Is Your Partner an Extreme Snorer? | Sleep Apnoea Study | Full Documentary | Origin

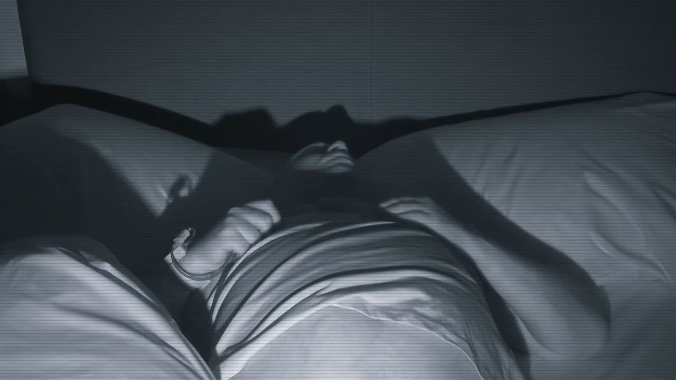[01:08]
Fighting for breath, and you can see the respiratory muscles contracting.
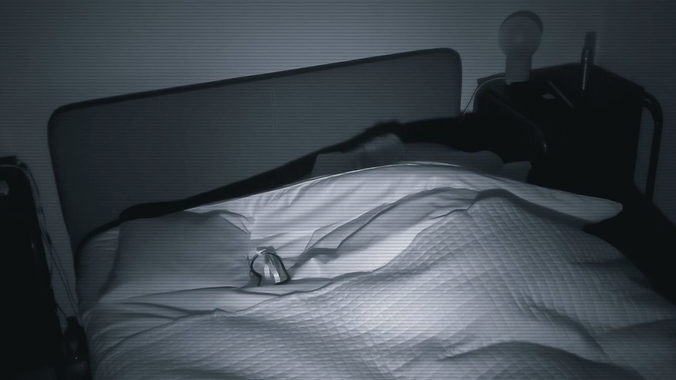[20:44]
So, Lynn is purring away. This is what we call stertle. This is noisy breathing without obstruction. I think because of the shape of her jaw and her teeth, she may need a CPAP machine.